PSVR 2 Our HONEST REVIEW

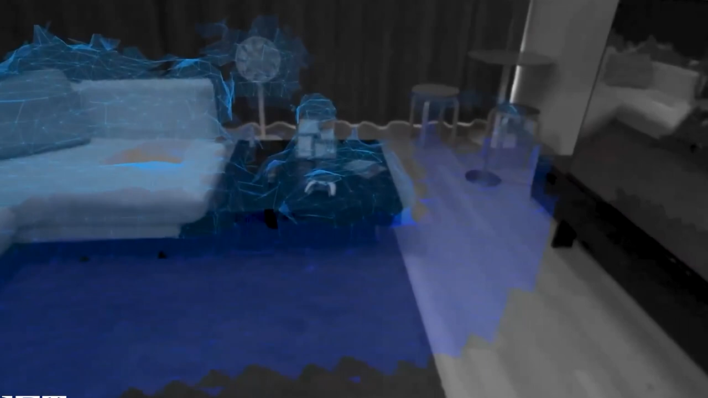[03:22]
Of course, inside-out tracking highly depends on the environment around the player, so we'll have to wait and see how the headset performs in various environments and lightning conditions.